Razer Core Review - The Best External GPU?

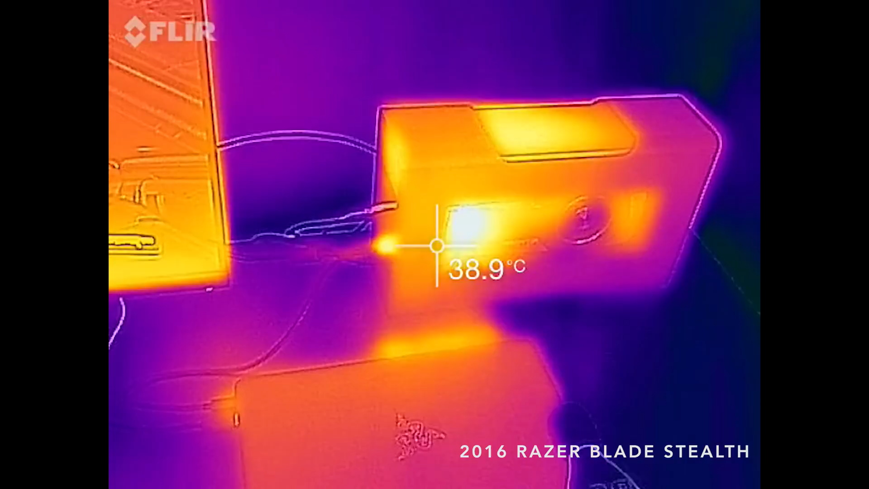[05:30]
On screen: spot 38.9°C
So when they're running the core, both laptops run quieter, particularly the 14-inch blade.
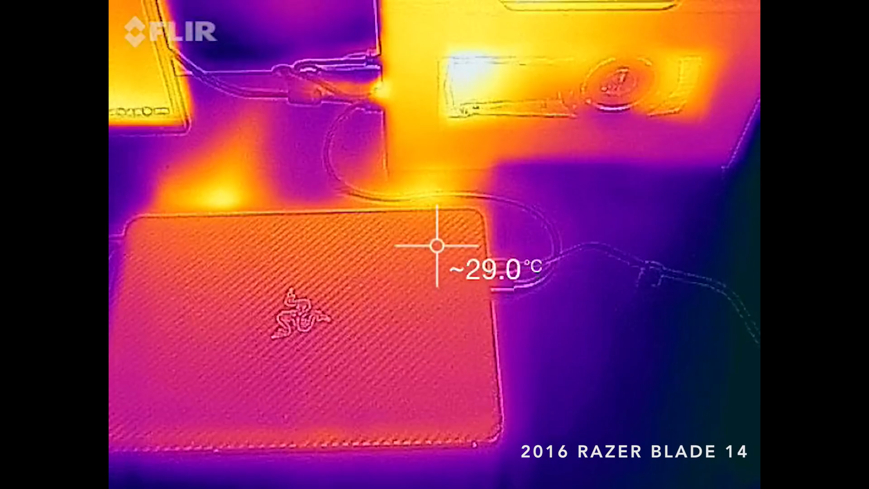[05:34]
On screen: spot 29.0°C
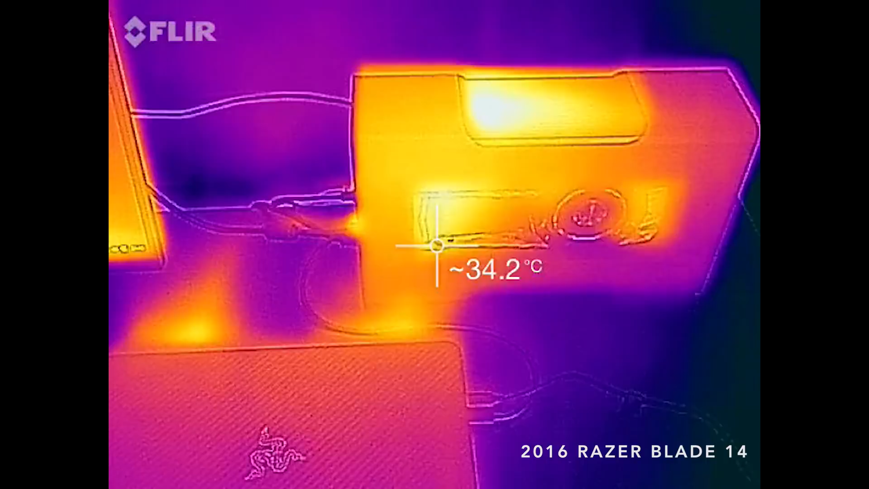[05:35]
On screen: spot 34.2°C
The 970M isn't being used anymore, so the whole system just runs cooler and the fans don't have to spin as fast.